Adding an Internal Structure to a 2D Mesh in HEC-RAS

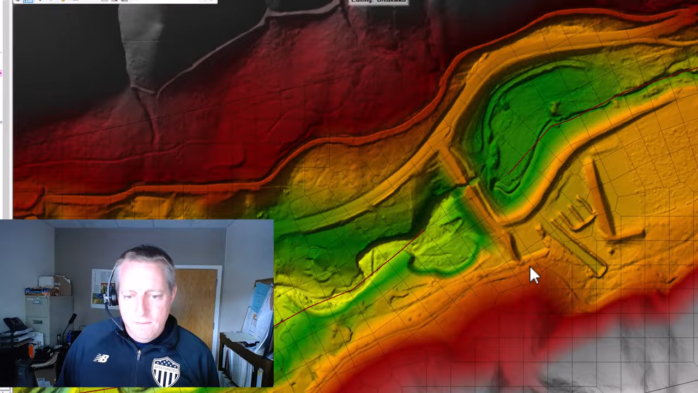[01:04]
And, you know, the 2D model wouldn't do terrible here. You know, it's going to compute flow over that bridge and through it.
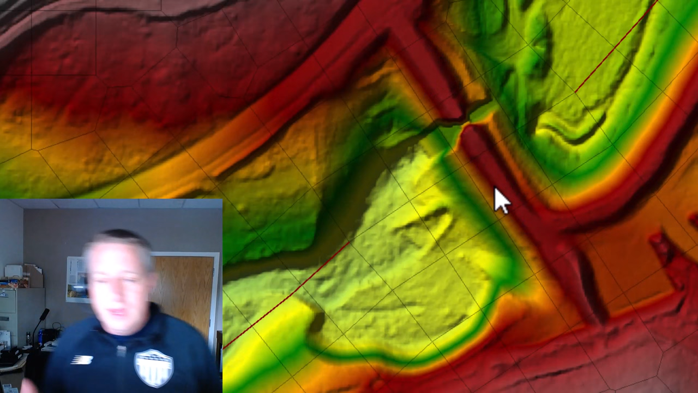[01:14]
But, you know, to get this right, you really do have to go in and put in the bridge feature.
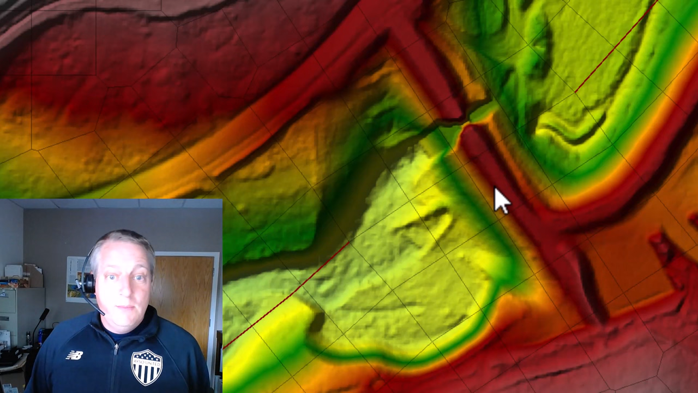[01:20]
And so we're going to start with a break line because, well, first of all, that's probably what we should have done to begin with. This is high ground. It requires break line. Through it, you know, this would be modeled completely wrong if we didn't have a break line over the top of it.
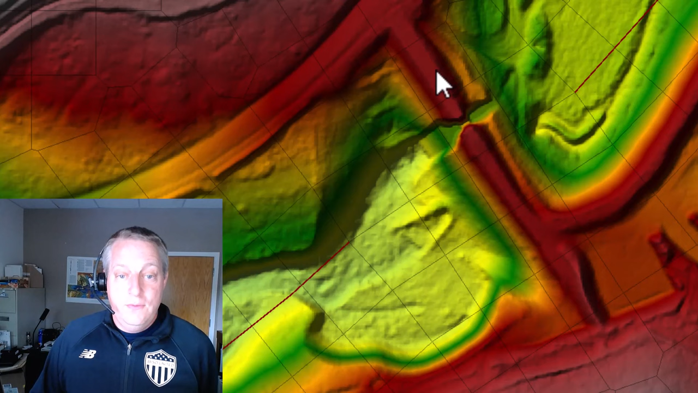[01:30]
And so we'll just start there. We'll go in and we'll draw a break line.
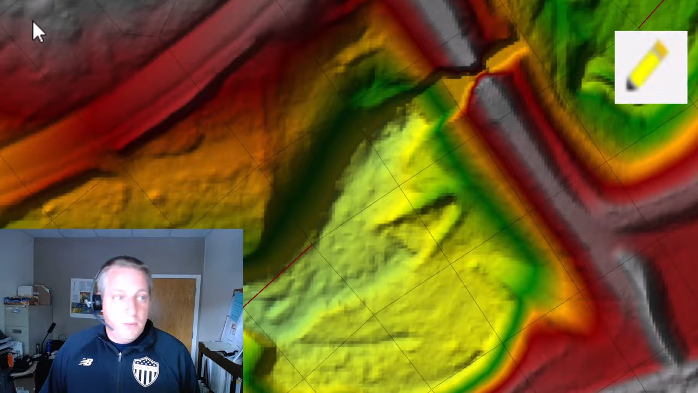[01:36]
I'm already starting the edit. I'm going to choose the edit tool. And I'll just draw a break line along the top of this feature. And I press shift if I want to move things while I'm digitizing.
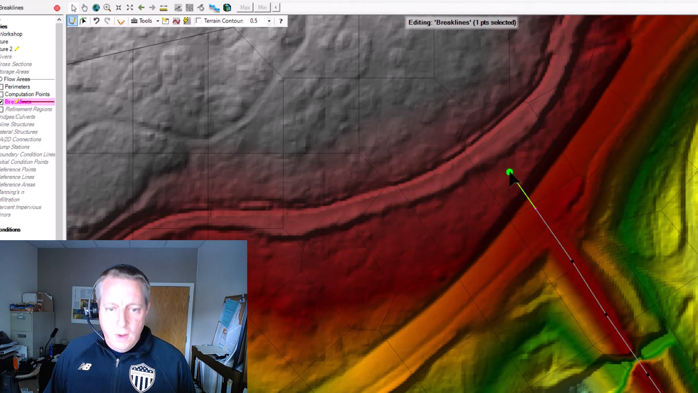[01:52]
Double click. We'll call this bridge. OK, and so we have a break line. And now I'm maybe I want a little bit more resolution around here. So I'll go in. This is 100 foot mesh, but I'll go in and make this break line maybe 50. And I'll do maybe three near repeats
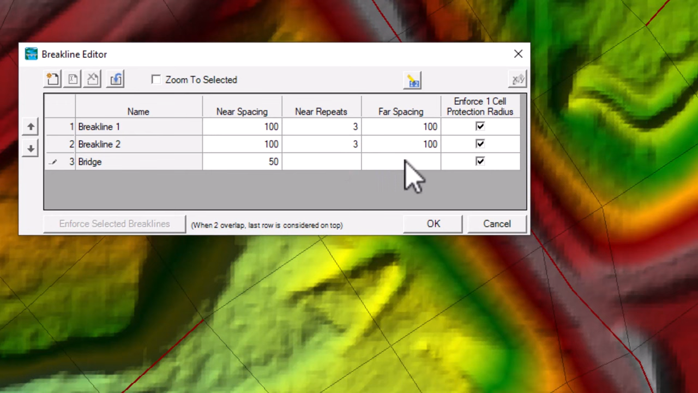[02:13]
of 50 and see what that does. And then I'll go in and I'll right click and I'll enforce that break line. Right. And so now I've got a pretty nice mesh around my bridge. You'll notice that one thing I did is this break line that I used in order to align the mesh with flow. I broke that up. I split it and moved it away from the bridge because if these break lines cross, you're going to get some problems right at the bridge.
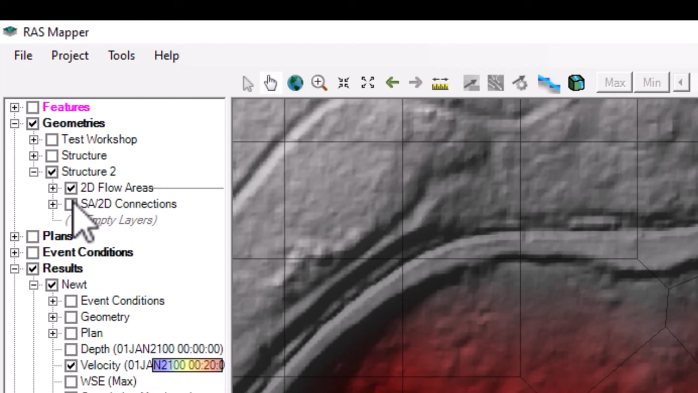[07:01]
you'll notice that here we actually have a 2D storage area connection. And you can go in and you can actually plot the culvert barrel. And when you go down in there, you can see that the culvert barrel is pulling out of this cell and entering into that cell. Now, this is something you actually want to be a little bit careful about. Because if this cell was small or if this cell was mostly high elevation,